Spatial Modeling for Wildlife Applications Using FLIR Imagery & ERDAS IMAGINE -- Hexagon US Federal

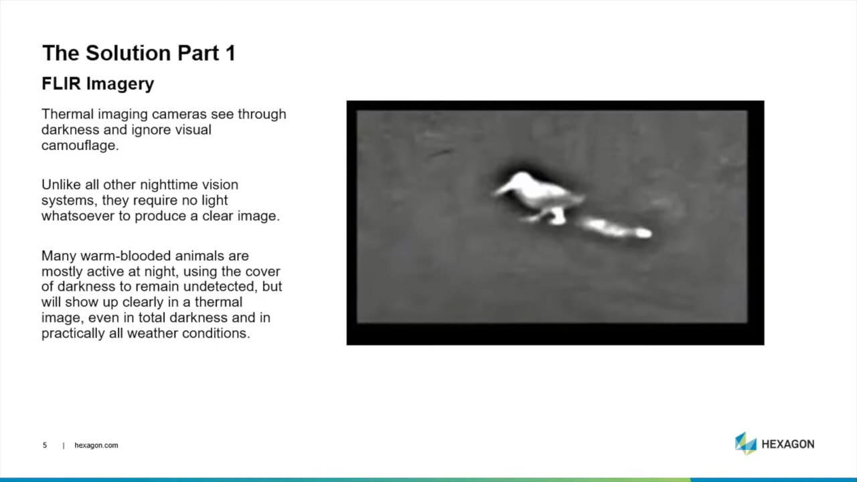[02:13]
And the other nice thing is, too, is, you know, we can look at things in all kind of weather conditions as opposed to just really crisp EO conditions or electro-optical conditions to go ahead and look at stuff. So that's the first part of the solution.